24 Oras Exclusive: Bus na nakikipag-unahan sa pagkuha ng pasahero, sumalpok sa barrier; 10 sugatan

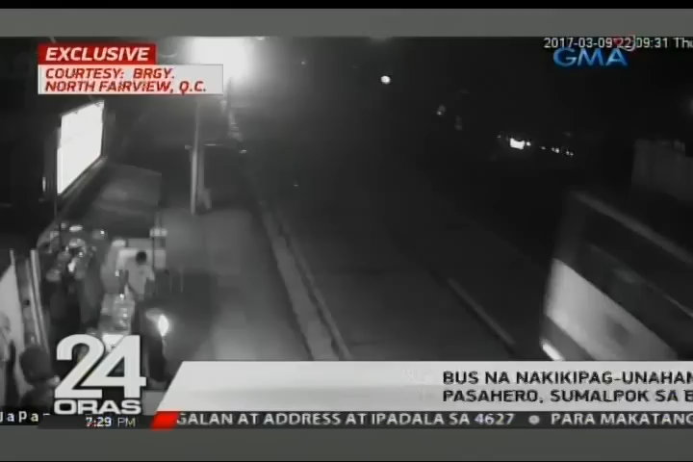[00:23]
makikitang wala namang kasabay pero misto lang nakikipagkarirahan ang bus na ito habang binabaybay ang kahabaan ng Regalado Avenue sa barangay North Fairview, Quezon City, Pasadolas 10 nitong nakaraang webes. Talagang nag-uunahan sila na makapick up ng pasahero.
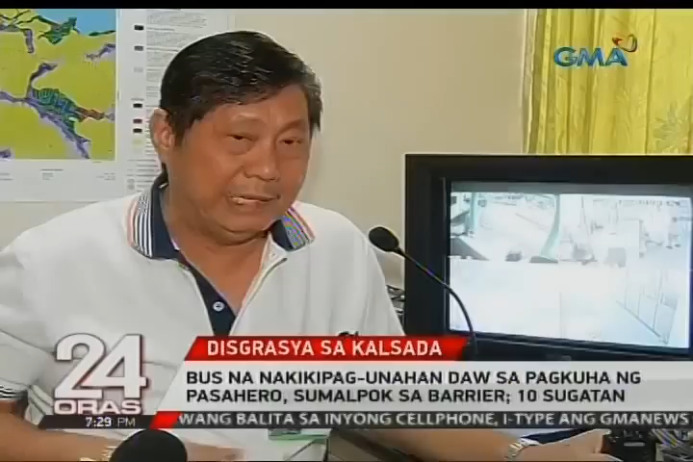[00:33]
Ginit-git na siya ng isa eh, nasa gilig niya eh. Kaya hindi niya na nakuhang lumayko ng kanan. Dahil gustong unahan ng kompetensya, pinilit ng bus na umarangkada. Pero bumangga tuloy sa concrete barrier sa island ng Regalado.
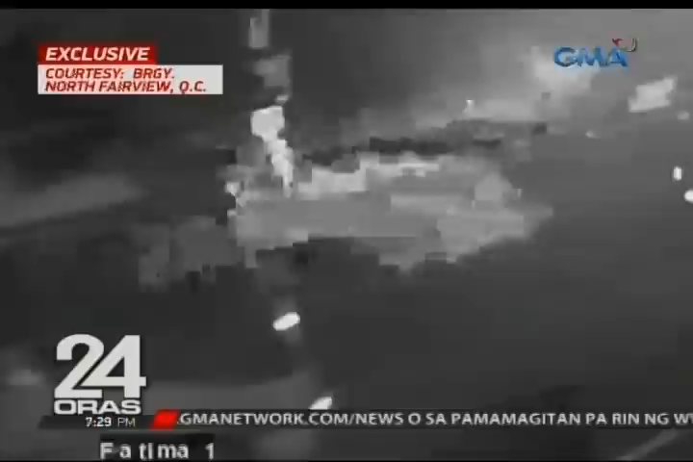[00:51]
Mabuti na lang at walang pedestro yan sa magkabilang banketa kung saan tumalsi ang nagkapira-pirasong bato ng nawasak na concrete barrier.
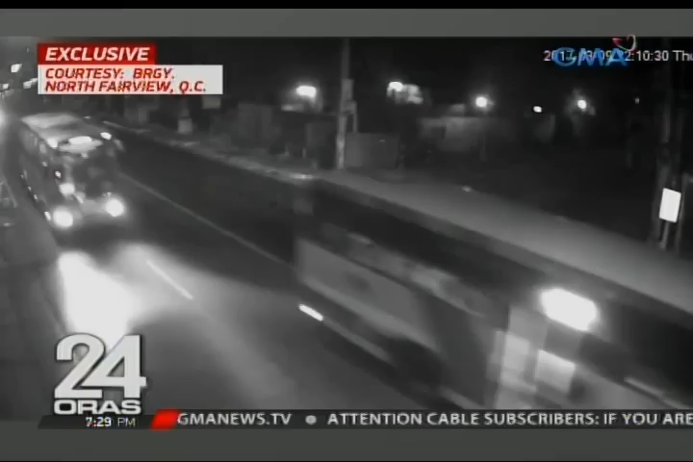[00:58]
Sa lakas ang impact, makitang umumpog ang ulo ng mga pasahero sa upuan.